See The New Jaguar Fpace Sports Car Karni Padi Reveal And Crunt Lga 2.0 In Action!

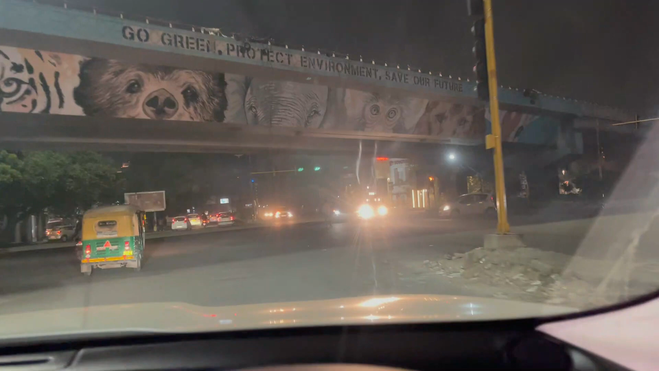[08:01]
तो गाइस ये देखो ये हमारी फॉर्च्यूनर का माइका आ गया। यहाँ से हमने फॉर्च्यूनर ली थी अपनी गैलेक्सी टोयोटा।
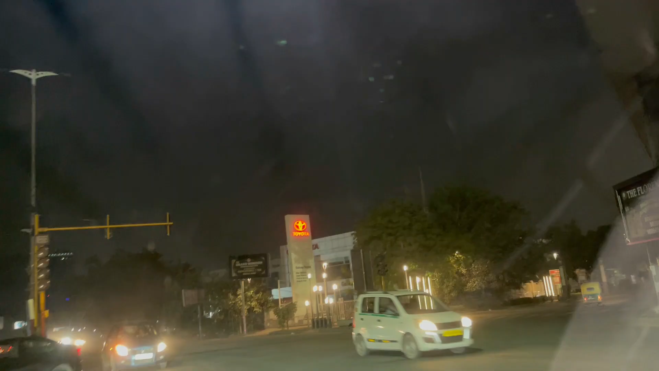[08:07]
ये फॉर्च्यूनर की मम्मी का घर है।
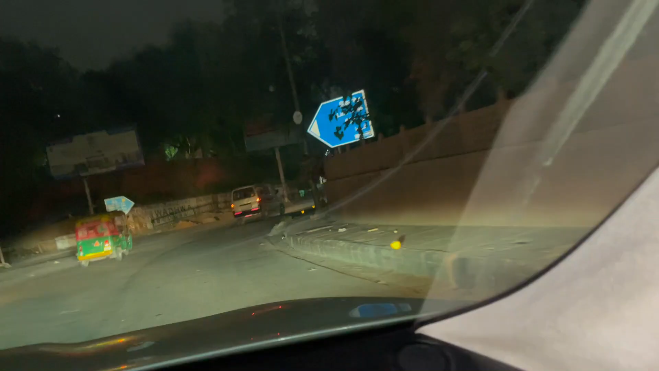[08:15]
और ये देखिए आप दर्शन कीजिए ये करोल बाग के।